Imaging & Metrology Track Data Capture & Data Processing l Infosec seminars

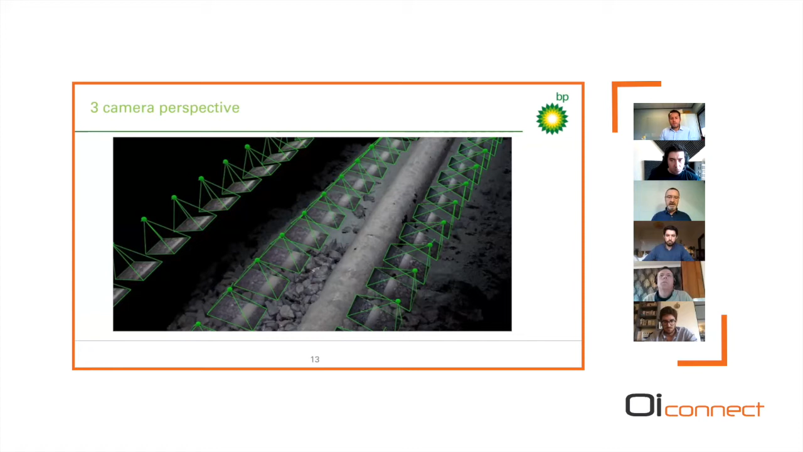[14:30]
with each of the images within those stills cameras kind of pictured in the frame. And you can see the tilting of the port and starboard required to actually create the model. And the deliverables are in a single deliverable format that is accessible within the BP
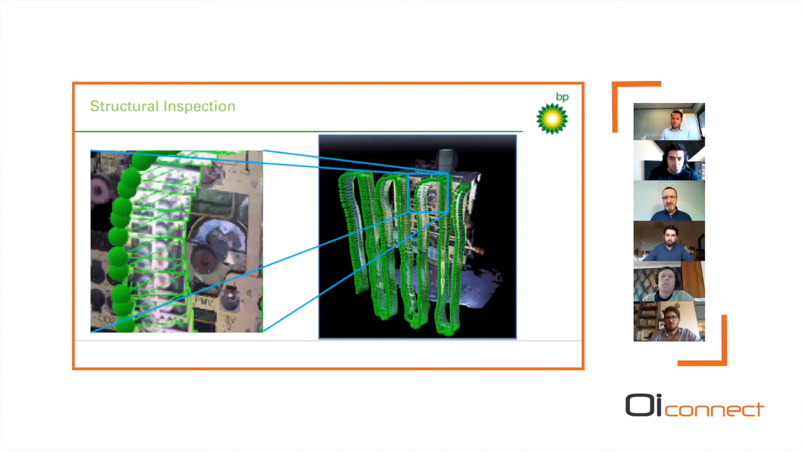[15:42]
and each of those green dots represents an image. And unfortunately, it is low resolution because it's a pretty poor screen capture, but you can see the principle is the same, but that's for a vertical inspection.
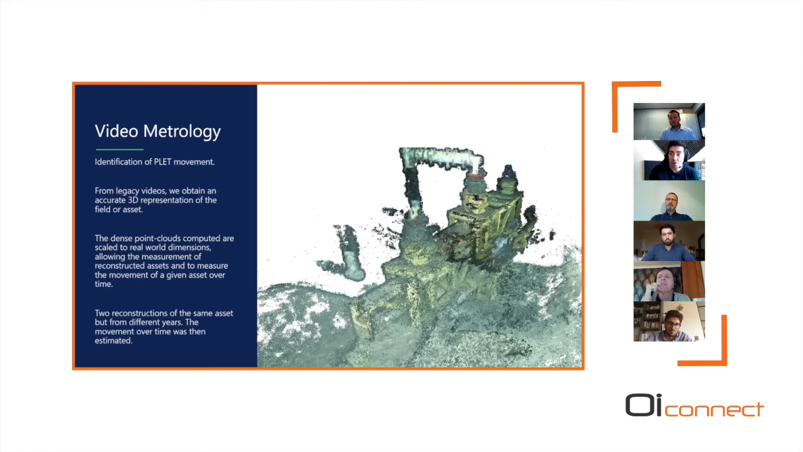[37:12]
So this is how much it moved throughout those years. And that was correlated with, that was validated with laser scans later on, that accuracy. Obviously, with volumetric reconstruction and pipeline inspection, we do automatic free span reconstruction and identification,
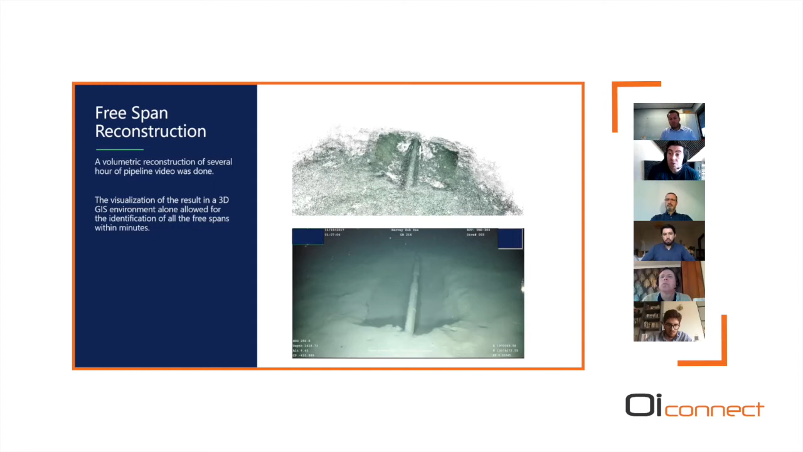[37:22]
not only based on video recognition but also with telemetry.
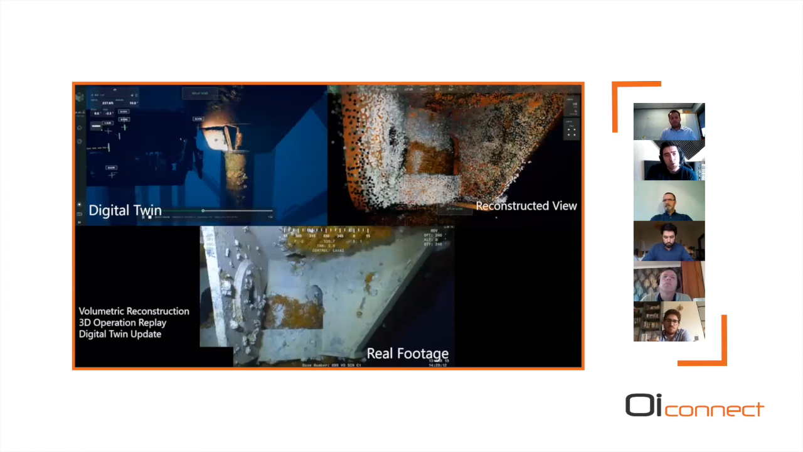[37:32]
The real world example, another real world example of multiple models combined is this. We were tasked with only having this video.
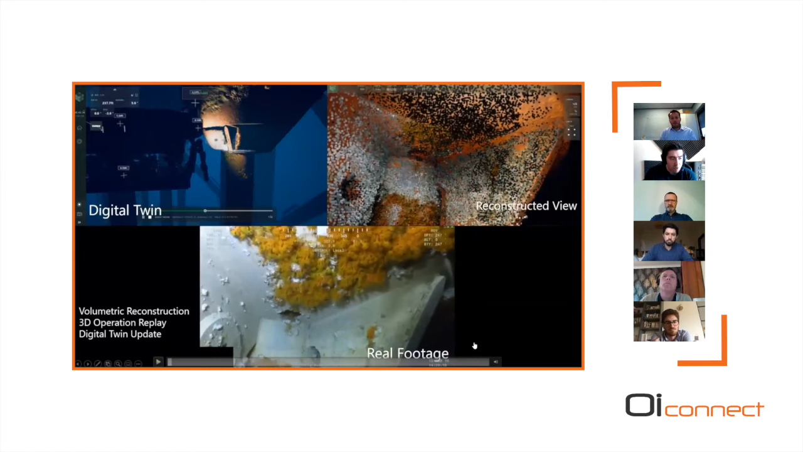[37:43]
So the real footage is the only data that we had. So with this data, we volumetrically reconstructed what we're seeing.
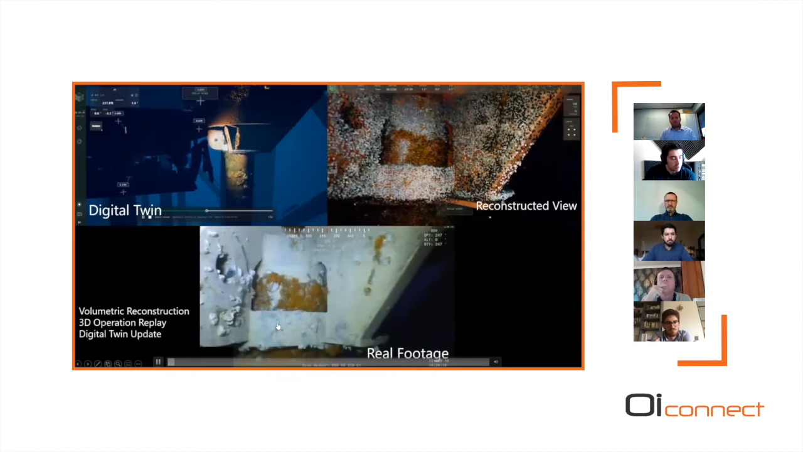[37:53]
And on top of it, what you're seeing is the point cloud reconstructed, but on top of the original CAD model.
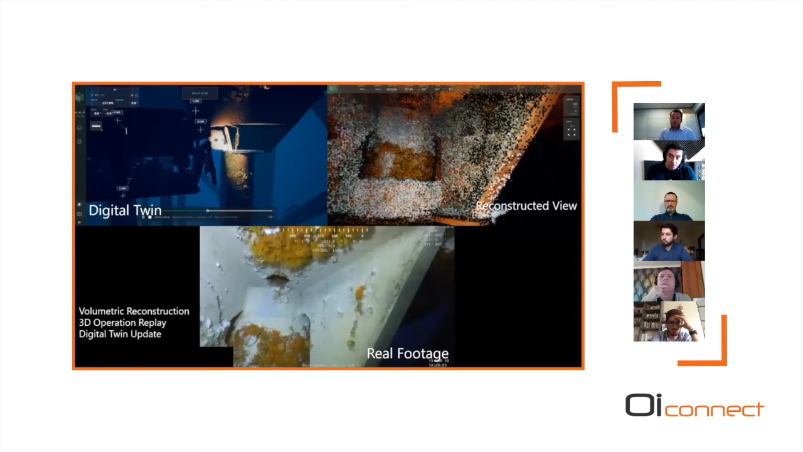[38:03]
The difference between what we're seeing in the point cloud and the CAD model is the thickness of the marine growth.
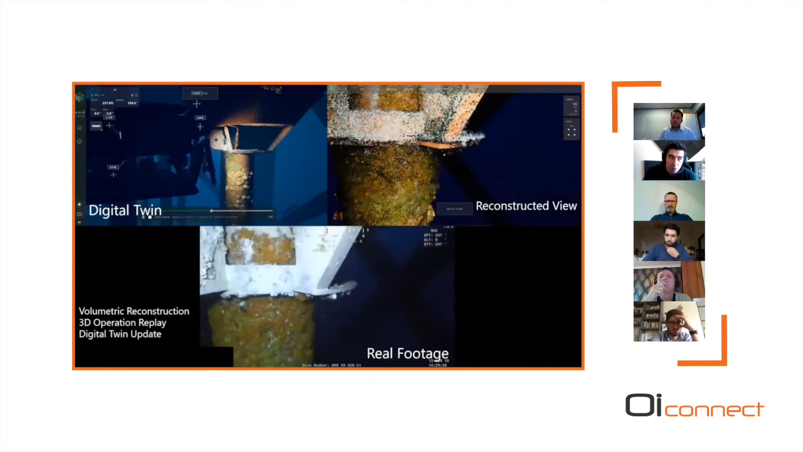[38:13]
So we were able to automatically reconstruct and analyze the marine growth in this imagery. At the same time, we're also able to
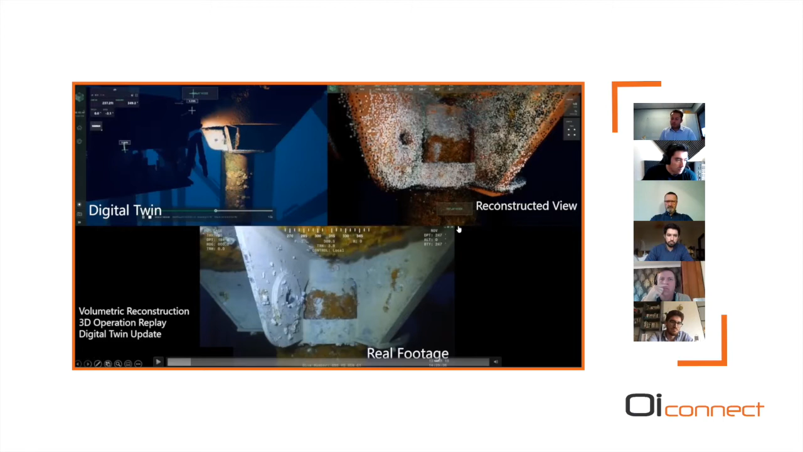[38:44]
beneath the spar there's no positioning available, nor we did analysis on this metadata. So the result is the reconstruction of everything we saw, the reconstruction of the operation itself.